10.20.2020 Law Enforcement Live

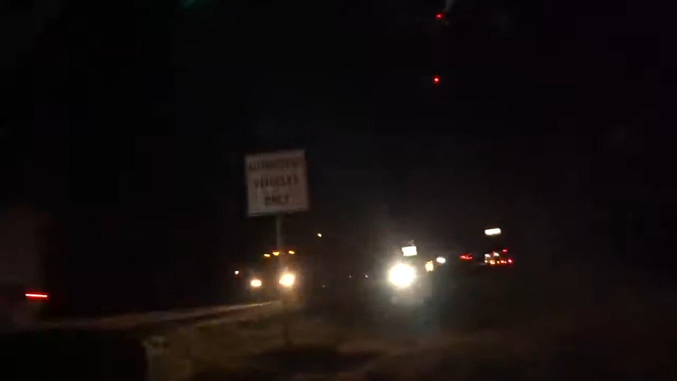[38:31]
take the primary on this MVA at the high school. Close out on 14. Hopefully that piss.